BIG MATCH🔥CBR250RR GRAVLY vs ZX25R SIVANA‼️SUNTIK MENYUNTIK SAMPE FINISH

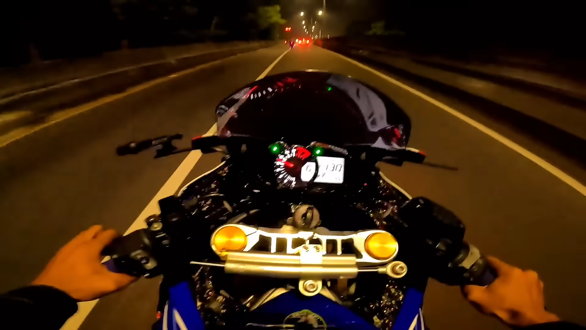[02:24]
Airsicknya lewat aja. 95 suhunya, berarti udah ini sini cuy.
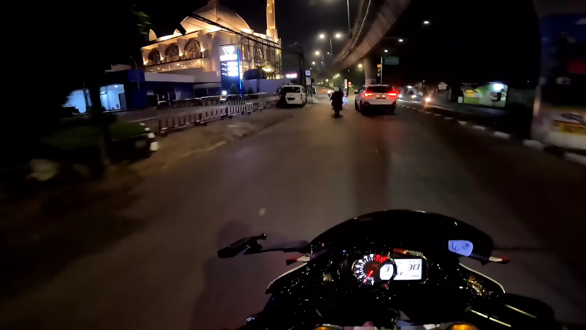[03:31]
Maju-maju aja loh orang ini. Asal maju-maju aja cuy, nggak nunggu isi ngaprin. Mana lagi ngaprin? Ih 104 cuy.
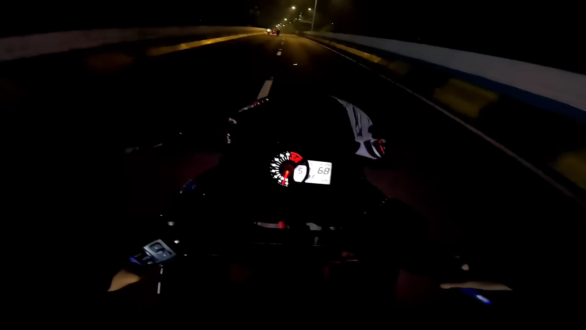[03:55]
Ini mode udah habis radiator nih cuy. Tinggal setengah paling nih.
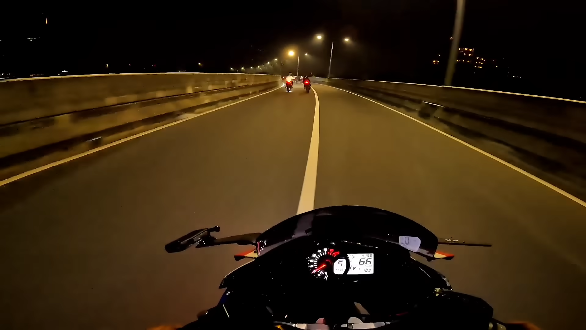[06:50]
Sayangnya overheat, anjir. 104 coba, anjir.
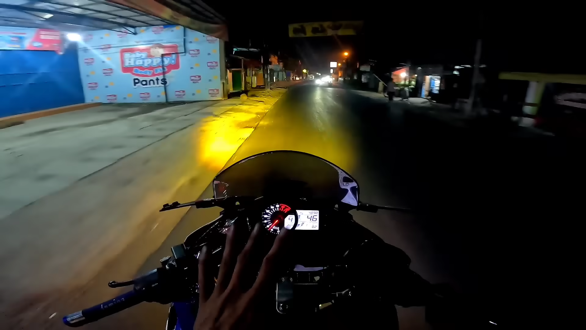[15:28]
Airnya udah kita penuhin lagi si radiatornya. Oke, mungkin next video kita bakal anjir. Alphard cuy, tageber Alphard cuy, kaget gua anjir. Ngambil jalan dia cuy, untung gak kita gak kencang loh. Sempat kita kencang bahaya cuy, bisa tabrakan kita. Oke nih sekarang udah 5:30 cuy. Kita bakal nyampe rumah ya sekitar 10 menit lagi lah dari sini, dari Tanjung Pura ke dalam.